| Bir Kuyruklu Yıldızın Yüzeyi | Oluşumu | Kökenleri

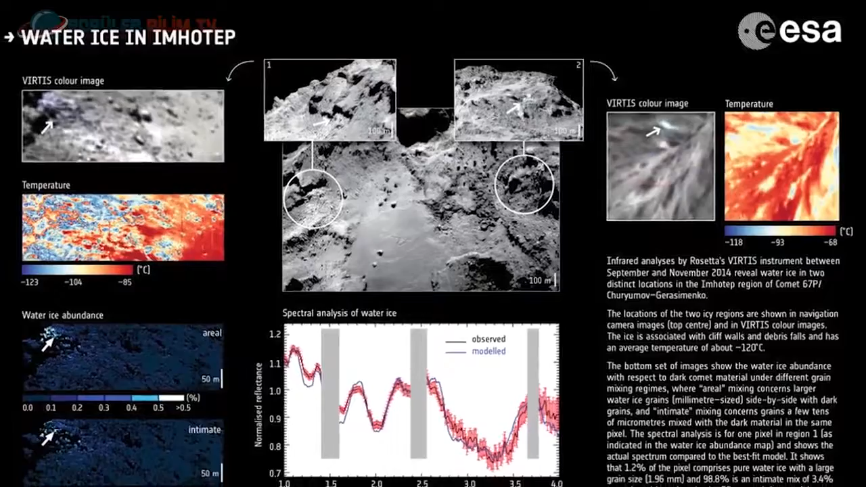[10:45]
Bilim adamları su buzunun yüzeye yakın yerlerde ve sadece belirli bölgelerde olduğunu açıkladılar.